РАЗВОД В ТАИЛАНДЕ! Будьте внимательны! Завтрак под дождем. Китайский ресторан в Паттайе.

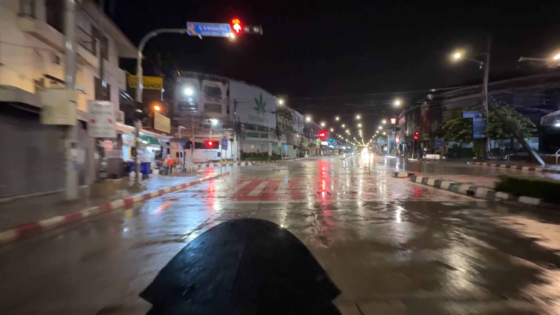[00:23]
Я проснулся. Думал, а не прокатиться ли мне по ночной Паттайе? Друзья, всем доброе утро.
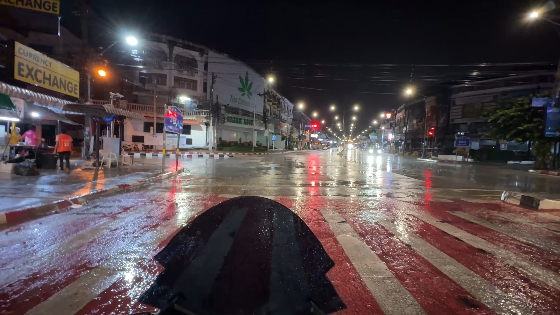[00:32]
Я выехал, хотел, знаете, покататься на рассвете, а в Паттайе, как всегда, утренний дождь. Точнее, это называется, наверное, ночной дождь.